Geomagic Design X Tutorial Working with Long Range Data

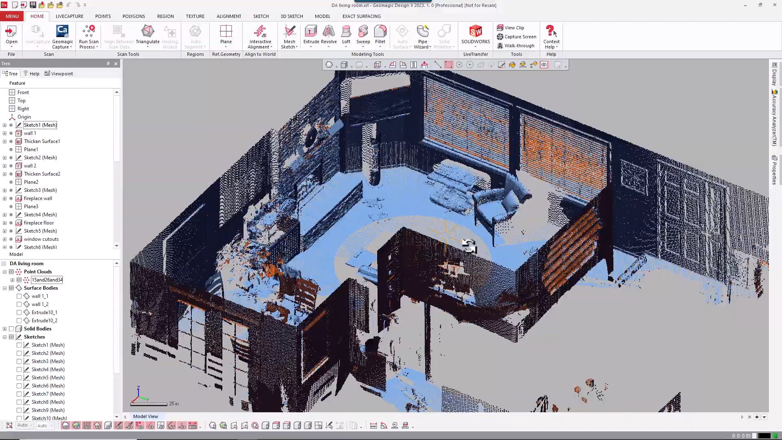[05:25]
So as I mentioned before, you don't need to mesh this kind of data. The only time you would is if you're trying to use regions. Regions cannot be applied to point clouds. If you've watched our other Geometric DesignX videos, you'd kind of understand what the regions are.
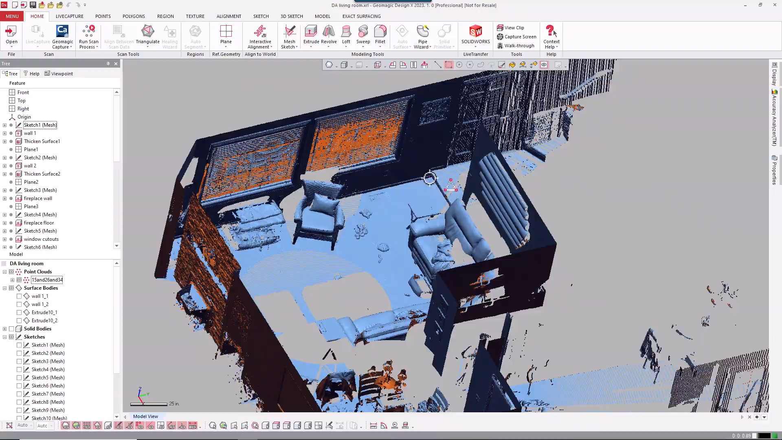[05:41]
They basically classify certain areas, but those work on meshes.
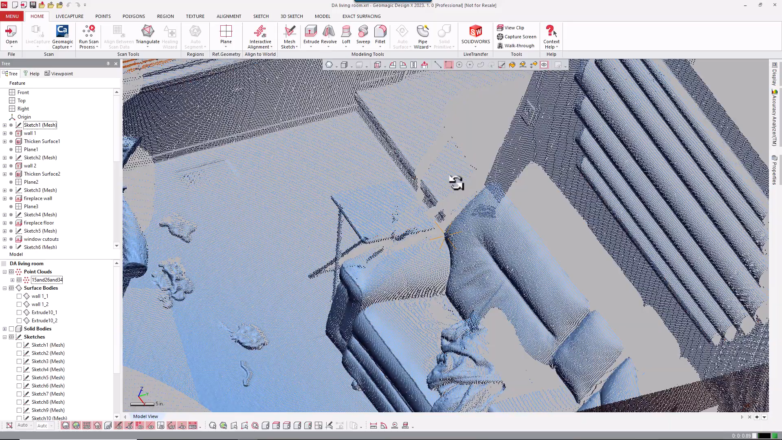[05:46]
So if I needed to do something, I would actually copy this or cut this out.
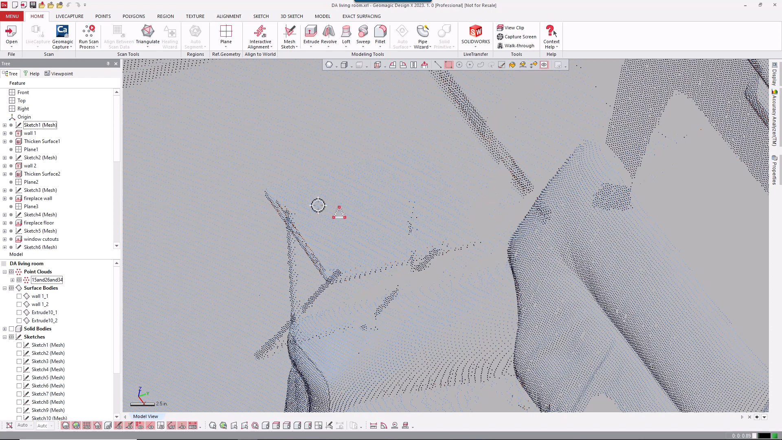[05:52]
For example, this is a flat table and I would triangulate it in the software and then I
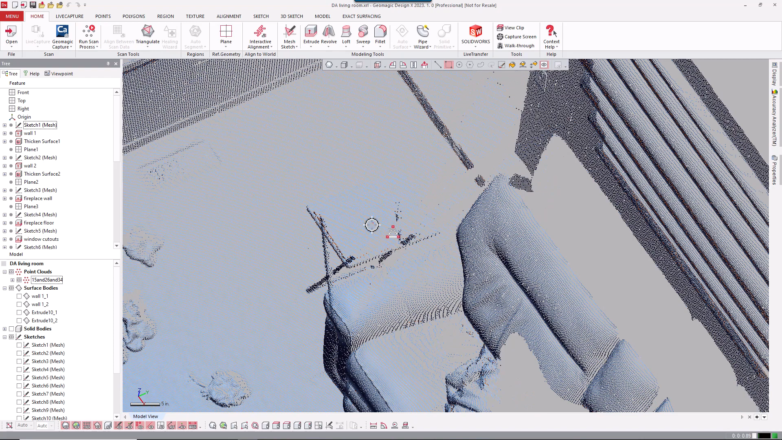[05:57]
could apply a region to it to extract reference information or go to the model tab
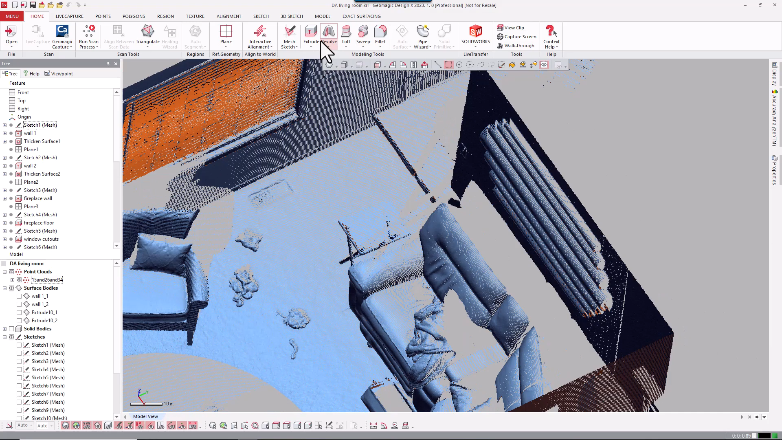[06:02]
and do some quick primitive solids or surfaces. So, but in this case, everything's pretty plainer as far as what I modeled.
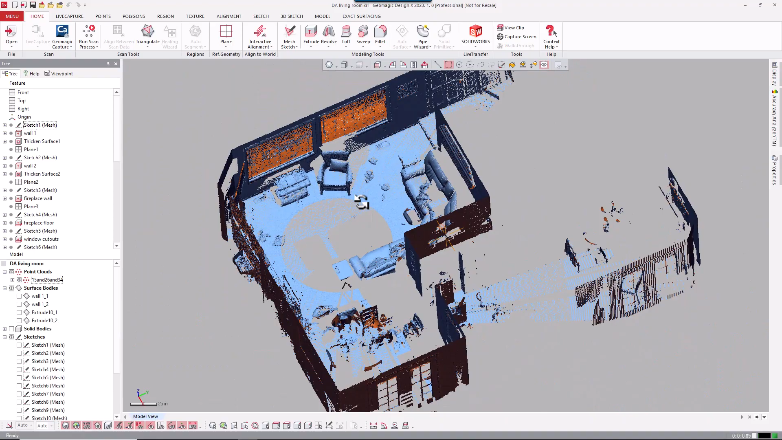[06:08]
So I'm going to kind of just roll back just to show you what I did.
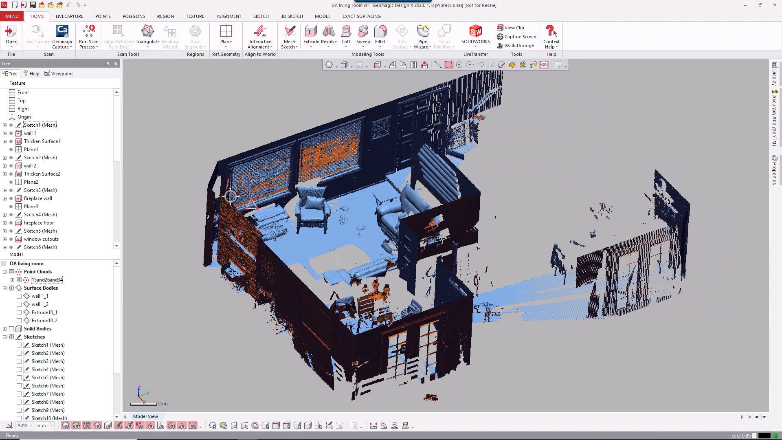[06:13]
I didn't model the whole thing. I only took three scans, if you remember, but I can go back to the first sketch, go to a normal view to that sketch.
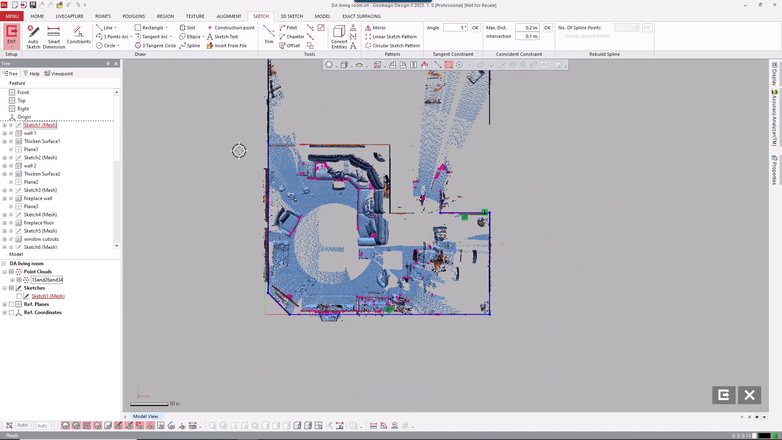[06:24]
And you can see here that I'll turn off the point cloud. So this is the just fairly simple geometry I drew. So that would be just, again, if I just erase this for a second, and then the origin was kind of in the corner of the room. But at this point, it's just like working, it is like working with a mesh here.